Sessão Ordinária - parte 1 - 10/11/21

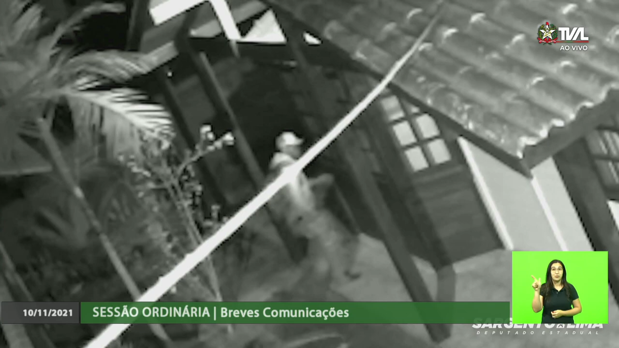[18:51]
Mais uma tentativa ali e uma de furto, todas nessa mesma região. Aí ele levou um susto, foi embora, vai saber o que assustou ele ali.